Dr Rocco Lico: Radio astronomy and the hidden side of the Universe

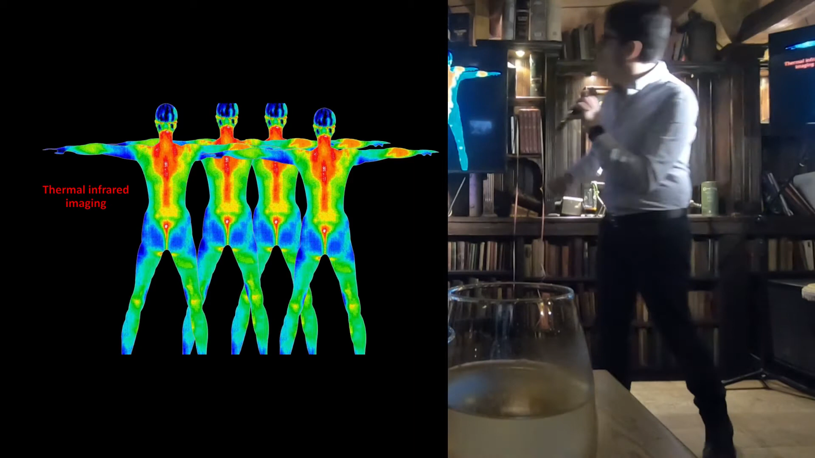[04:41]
now we have information about the temperature of the body, about the gradient of the temperature, and so now we can really understand how a human body works, you know?
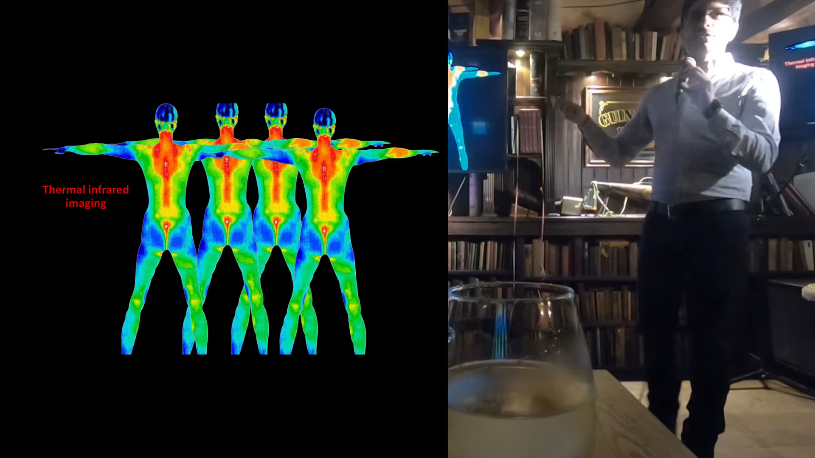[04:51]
The same thing applies to galaxies, to sky, to the stars, to anything. So, this, for example, is a view of our Milky Way at different wavelengths.